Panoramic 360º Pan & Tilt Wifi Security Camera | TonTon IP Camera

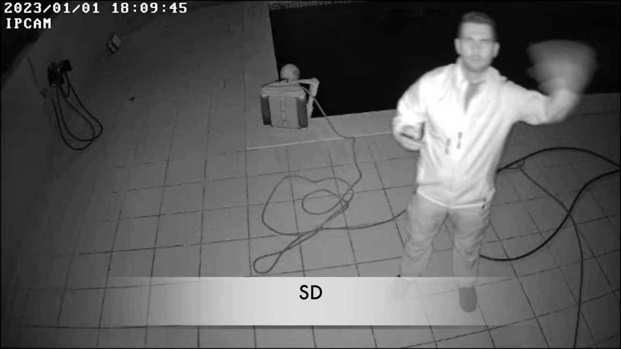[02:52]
I also recorded during the night in a real life situation on my backyard,
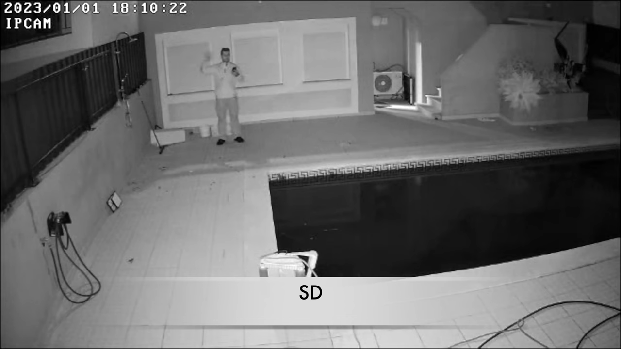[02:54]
and for what I've seen, it looks really nice. Now, in terms of the night vision, it has three modes that we can select.